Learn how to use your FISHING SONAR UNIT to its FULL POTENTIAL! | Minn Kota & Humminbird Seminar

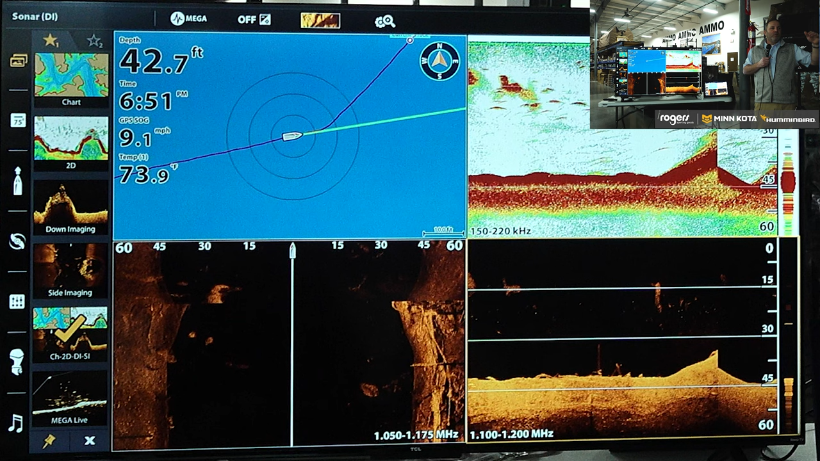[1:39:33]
On screen: depth 42.7 ft, water 73.9°F, speed 9.1 mph
because we lose that ability to place them in the water column where they're at. They're somewhere 20 feet away from you, but we don't know if they're at the surface of the water or they're directly underneath the boat. One of the disadvantages to live, any type of live, is it just doesn't have wide coverage area, right?
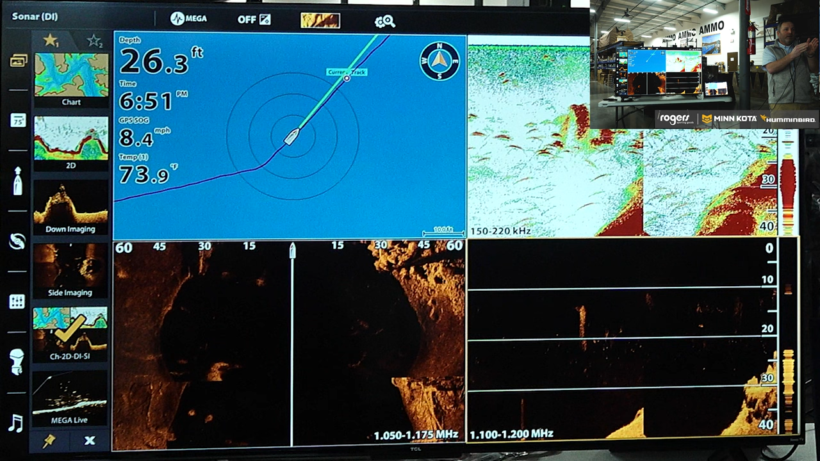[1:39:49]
On screen: depth 26.3 ft, water 73.9°F
We were talking about earlier, it's a narrow beam, you know, generally right to left, it's a narrow beam, and you got to be pretty well pointed right at what you're wanting to look at or within reason to be able to see it, and you got to be able to cast to that pretty narrow slice of the water column as well to be able to see your bait.
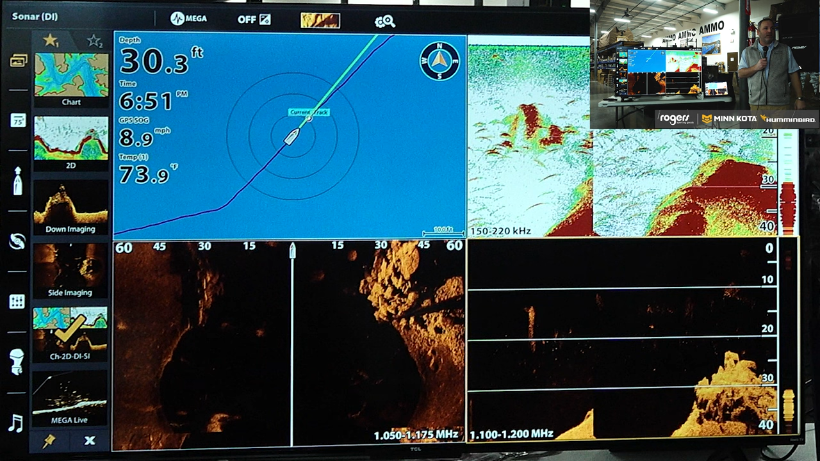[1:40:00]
On screen: depth 30.3 ft, water 73.9°F
So in that sense, when you're using and have something like a live mount, if you had it mounted to the front of your trolling motor, as your trolling motor is taking over, it's just kind of scanning that 15. Yep. You have one set here, and let's say you had a separate, again, handheld. And that's why a lot of guys run like a handheld or target lock where you can steer it independent. Secondary, yep. You can just do it independently of that 15 narrow band you're stuck with. Yep. On your trolling, yep. Shaft.
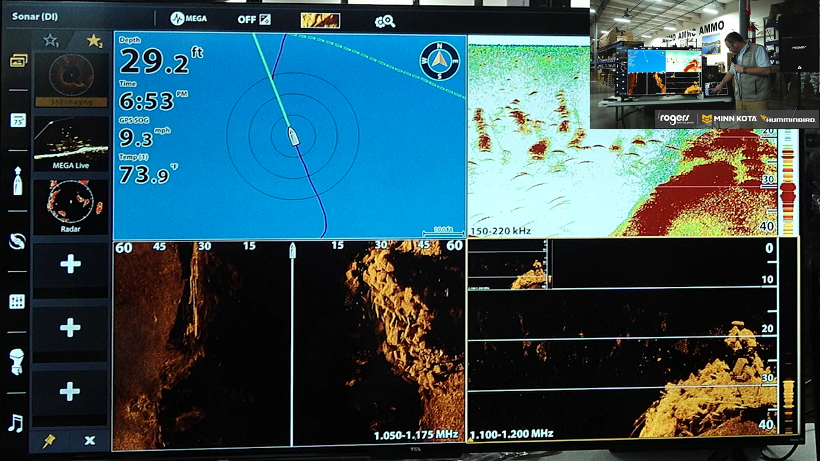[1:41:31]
On screen: depth 29.2 ft, water 73.9°F
Now the non-Mega, is that what come out with the 1100 series? Like I got 1199 Humminbirds on my boat.
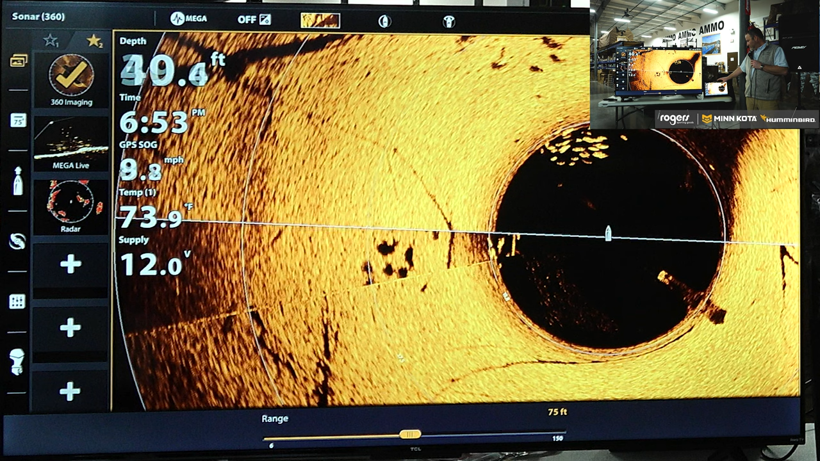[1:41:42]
On screen: depth 40.4 ft, water 73.9°F
Is that the non-Mega, is that what come out for that series of graphs? No, yeah, so those units would have all been non-Mega. Yeah. Mega Imaging came out with Gen 3.
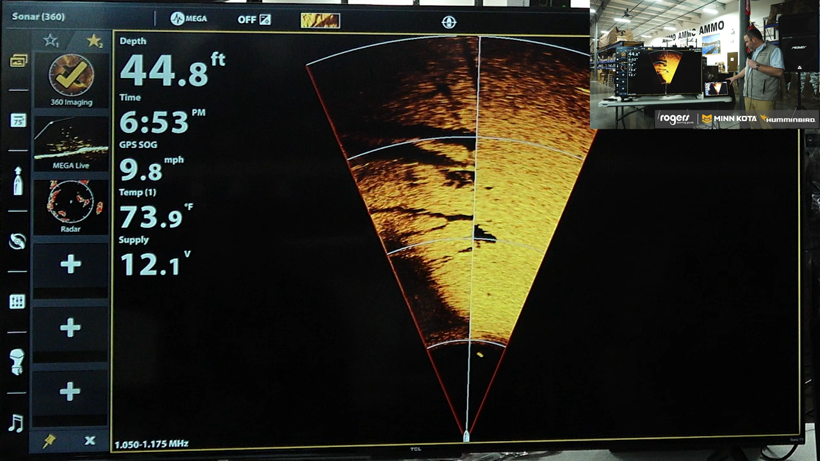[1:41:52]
On screen: depth 44.8 ft, water 73.9°F
Gen 3. Sorry, I've made an adjustment I didn't want to make.
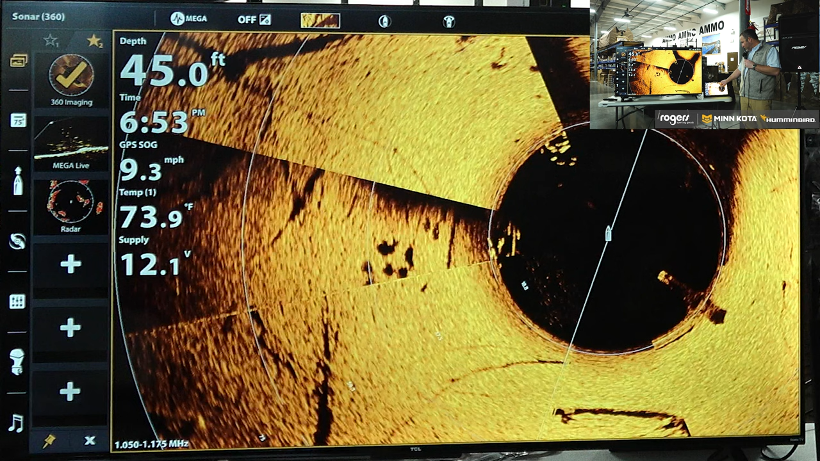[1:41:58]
On screen: depth 45.0 ft, water 73.9°F, speed 9.3 mph
I want to go to 360. All right. So his question was, can you show me the difference in Mega and like the other frequency ranges? So Mega, it's running in Mega right now. And if you look down here at the bottom of the screen,
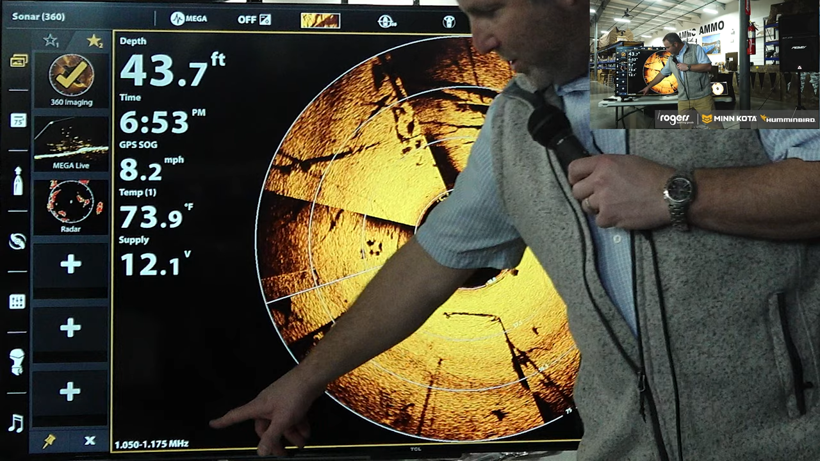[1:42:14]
On screen: depth 43.7 ft, water 73.9°F
it's not super important, but it's telling you that it's running between 1.05 and 1.175 megahertz. So we're pinging that range. And every frequency gives us a little different return. So not to get too deep in the weeds, but if you think about chirp or what chirp actually is, and chirp became pretty popular about 4, 5, 6 years ago. But if you imagine a piano keyboard laid out here, with traditional sonar, we ping basically one key over and over and over, right?
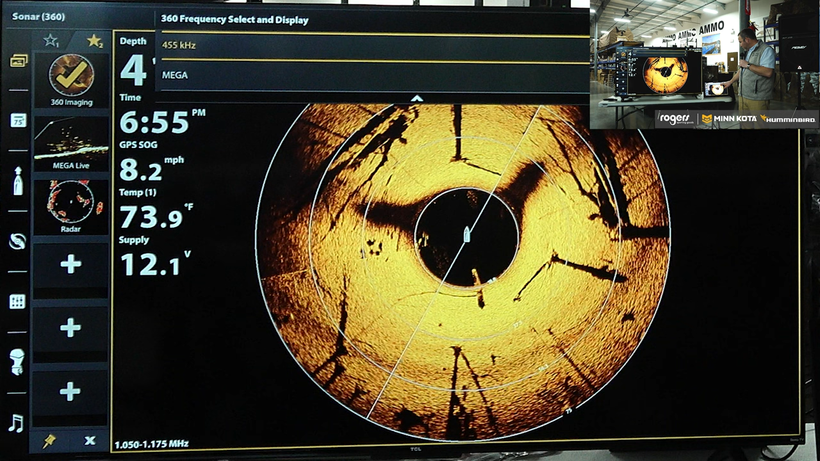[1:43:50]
On screen: water 73.9°F, speed 8.2 mph
The original frequency that we used, and you'll notice when I touch on this, oh, you know what, we didn't record it in the simulator. Well, it should have. The simulator that it's running in right now, we didn't record 455, so it didn't change. But what you would see if we were on the water and I changed to the 455 kilohertz, you'll see down here, now it's pinging between 420 and 520 kilohertz. It would have got a little bit darker, The advantage to 455 is that it gets really good range. I can see a long ways with 455.
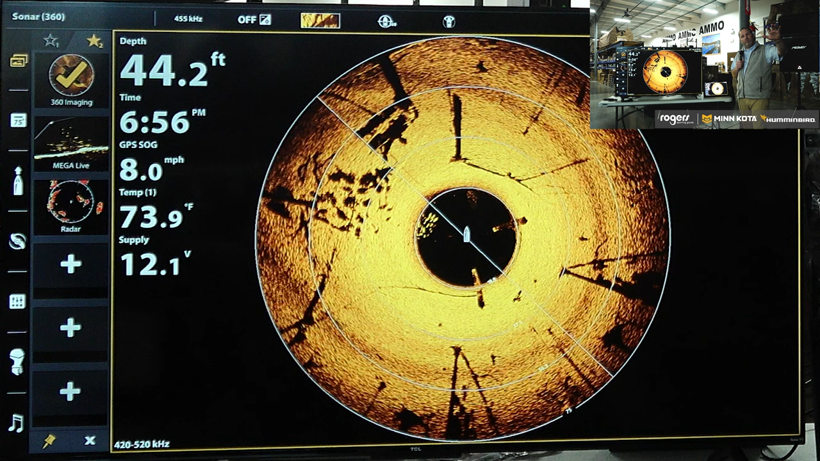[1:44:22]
On screen: depth 44.2 ft, water 73.9°F
Maybe lose a little bit of the resolution, but if I'm, let's say on Table Rock, so at the Kimberling City Bridge, underneath the Kimberling City Bridge, and just to the kind of northeast is the old White River Bridge from the old White River.
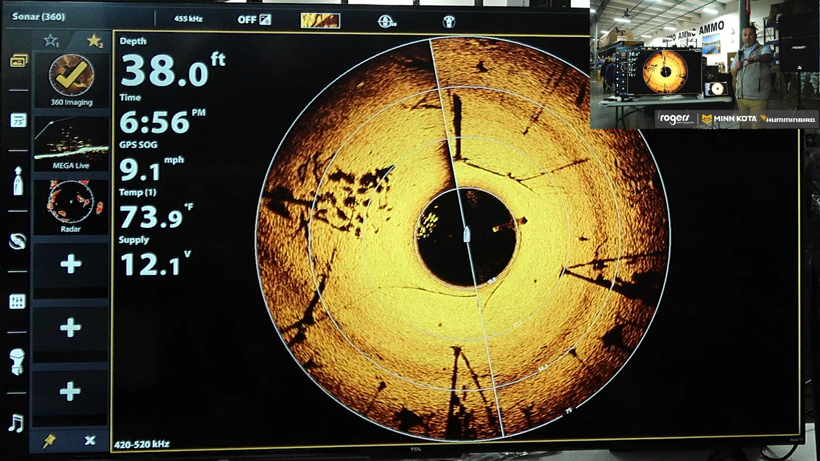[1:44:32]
On screen: depth 38.0 ft, water 73.9°F
It's still there. It's still up. But it's in like 180 to 200 foot of water, depending on the lake level. If I wanted to go out and I want to image it, which is what we used to do with side imaging to get those kind of cool pictures that we showed in presentations, I would go in 455 because I could see through that water column 200 feet, still see that bridge down there setting after 60 years, probably more than that now, of being in the water. So for 90% of people, 90% of the time, mega is the best frequency to use. It works good in shallow water.